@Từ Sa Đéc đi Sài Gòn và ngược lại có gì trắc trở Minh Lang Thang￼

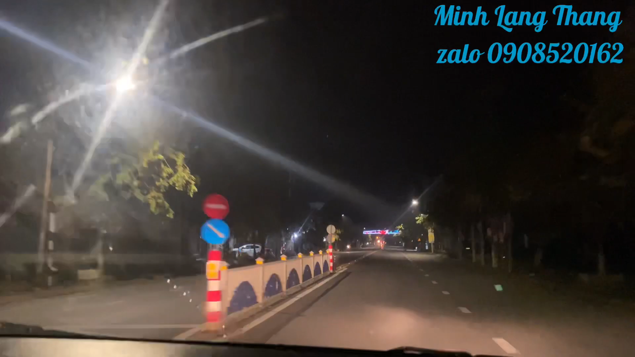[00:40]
Đây mình đang đi ngang khu vực chợ Sa Đéc. Thì theo anh tài xế nói thì đó trước mặt mình là cái chốt đó, nhưng mà theo anh tài xế nói thì lúc mình đi thì sẽ không ai hỏi hàng gì hết, và lúc quan trọng về thôi.